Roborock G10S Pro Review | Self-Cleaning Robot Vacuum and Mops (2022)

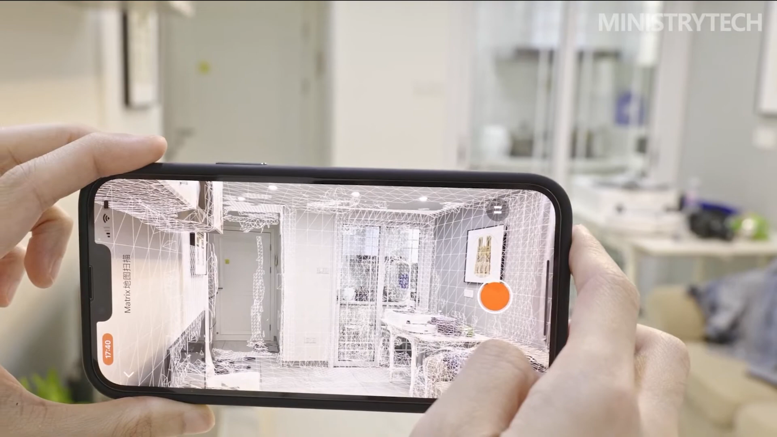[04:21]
completed the mapping task of a 71 square meter house in only 13 minutes.
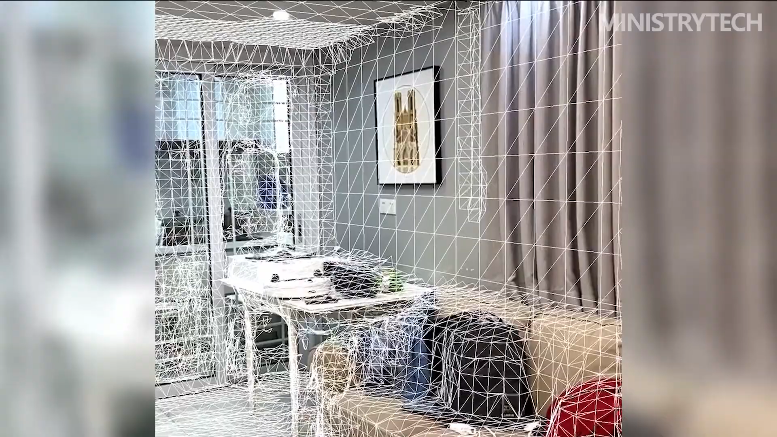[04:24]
In addition to 2D and 3D maps, it also supports AR and matrix maps, which can create more realistic house models.